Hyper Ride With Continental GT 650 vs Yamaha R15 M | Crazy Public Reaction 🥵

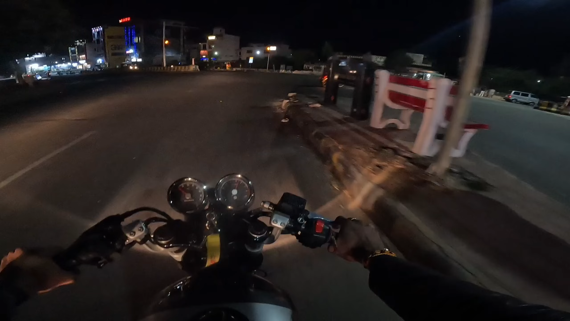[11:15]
भाई ये देखो तुम तो भाई, रेस देते क्या जा रही है।